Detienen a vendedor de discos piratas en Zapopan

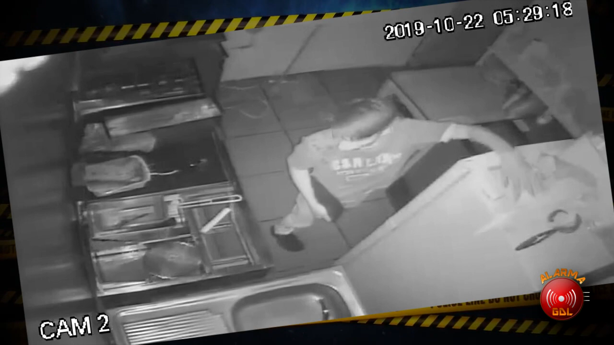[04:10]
Ve como este inverbe, hijo de la chistorra y la chimichanga, se metió a encajar la uña a un bar ubicado en la avenida José María Iglesias en la colonia El Zalate. Barbita de chivo, gorra de cholo, robo seguro. Este infeliz se llama Sergio y fue señalado de quitar con violencia su celular.